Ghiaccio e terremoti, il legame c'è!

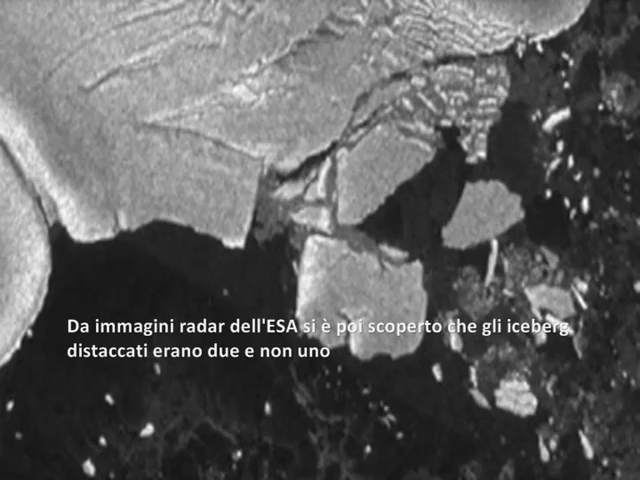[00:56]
Using radar imagery from a European Space Agency satellite, scientists discovered not only one but two large icebergs, along with several smaller pieces of ice that had separated from the continent.